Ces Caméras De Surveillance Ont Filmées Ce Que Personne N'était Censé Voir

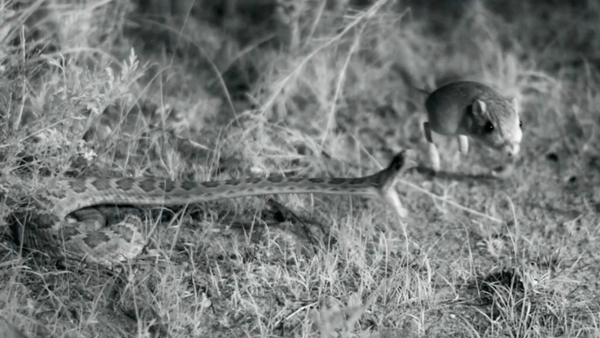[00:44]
Mais ce rongeur n'allait pas céder sans résister un minimum.
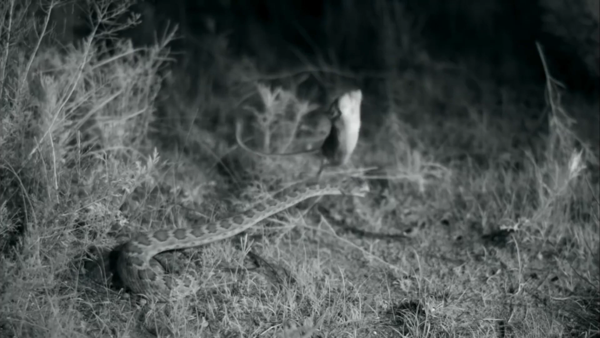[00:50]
Alors que le serpent ouvre la bouche avec une rapidité fulgurante, en espérant une prise, le rat se met à sauter si haut que le serpent le rate.
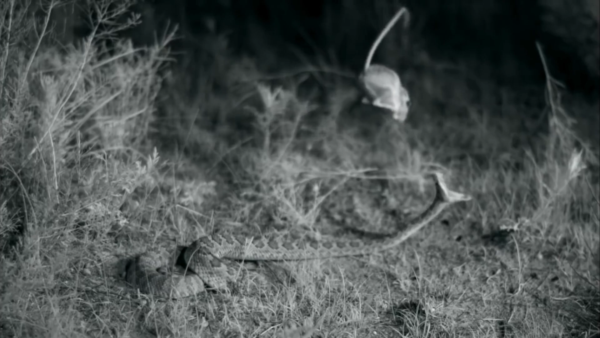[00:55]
La rapidité avec laquelle ce rat a réussi à sauter lui a sauvé la vie.
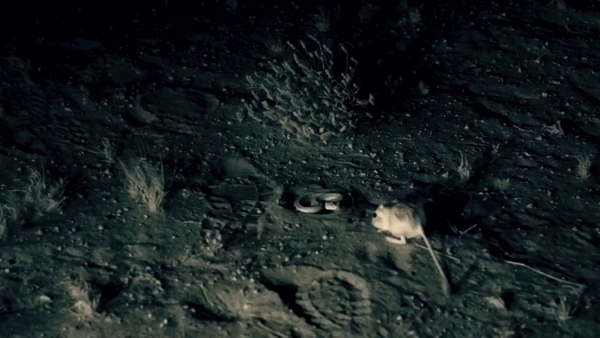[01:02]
Après avoir atterri, on peut voir qu'il lui restait assez de force pour donner un coup de pied puissant au visage du serpent avant de s'enfuir comme un maître.
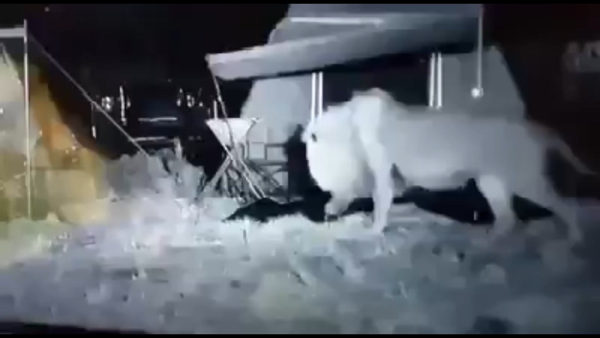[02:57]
Dans cette vidéo, les lions ont été attirés par cette tente car ils ont entendu des bruits émanant de l'intérieur et voulaient savoir ce qui se tramait à l'intérieur.